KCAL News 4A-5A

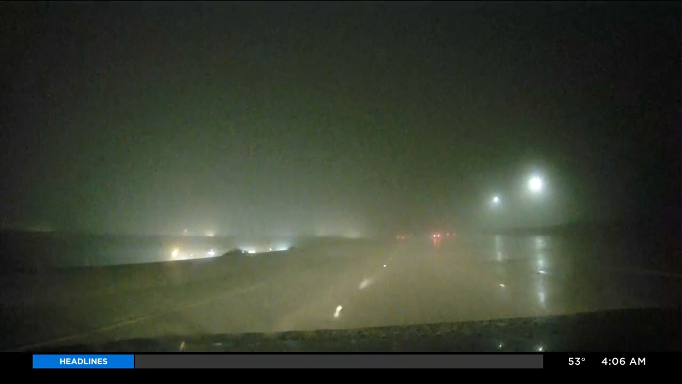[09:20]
This is on the 15. We are heading north, just north of the 215-15 interchange here. So you can see how slick things are and how difficult the visibility is.
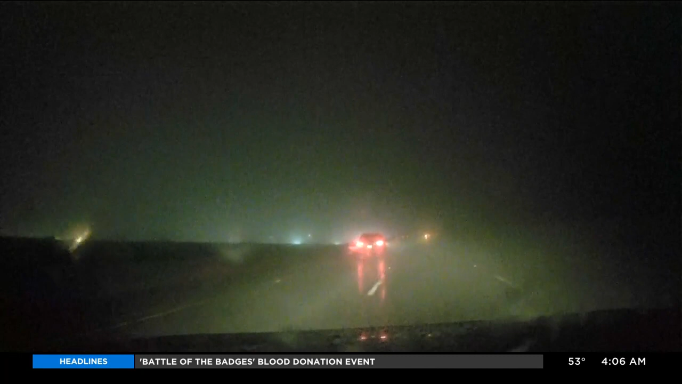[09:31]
We also just went through a patch of fog, so you're dealing with a couple of things if your commute goes through here.
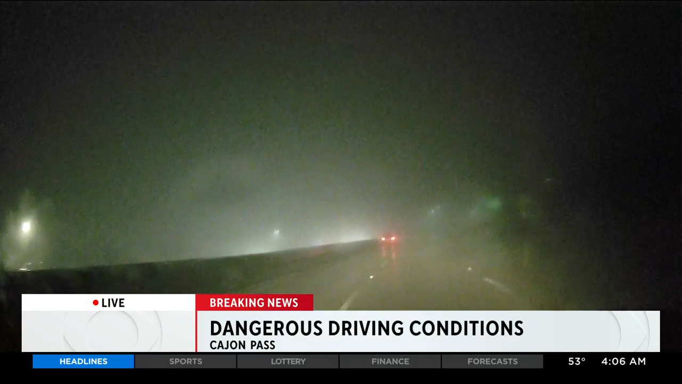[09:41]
And just a few moments ago, over near Glen Helen Parkway, we saw a spin out, a single car crash. CHP was already responding to that. So there is difficult driving here. The freeway is wet, lots of puddles, so you'll want to take it easy if you're heading out. We also saw a sign on the those overhead signs on the 210 warning severe weather, avoid travel until Thursday night. So that is coming from Caltrans. At this point, conditions are slick. We're not seeing much in the way of any very crashes yet, but we have seen that one spin out,